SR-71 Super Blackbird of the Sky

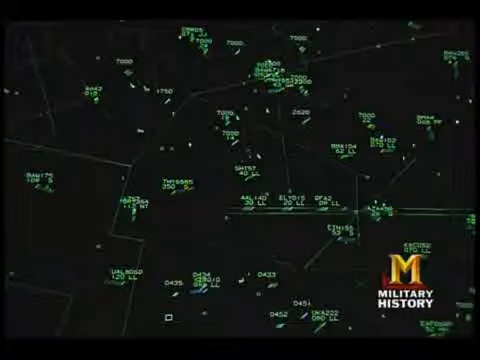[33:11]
blip and moved about half inch or quarter inch He said, okay, get ready Here comes the SR-71 out of Canada and it goes,